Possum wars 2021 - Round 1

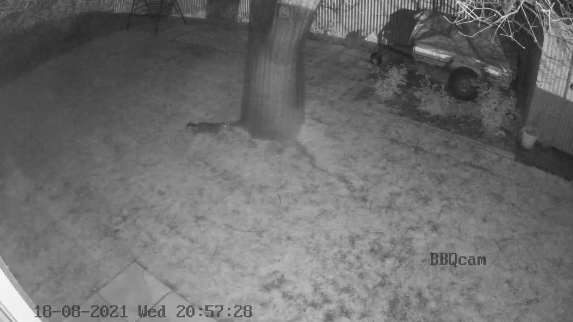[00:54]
So this video was recorded the first night after the possum screen went up and as you can see this bloke is somewhat taken aback. He's used to being able to climb the tree without any trouble and there's this new funny business around it that he's not quite sure what to do with it and he has to go to check it out.
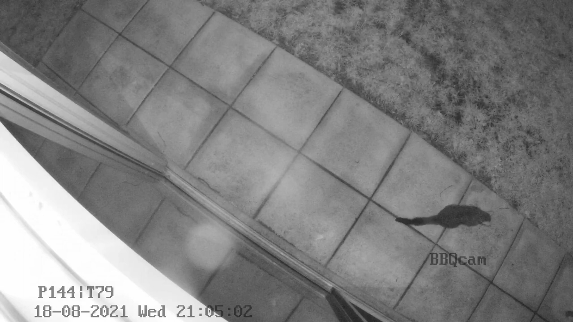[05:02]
Well he's back alright and ready to give it his first serious try. And with that jump he got his front feet about a metre off the ground. That's a pretty good effort.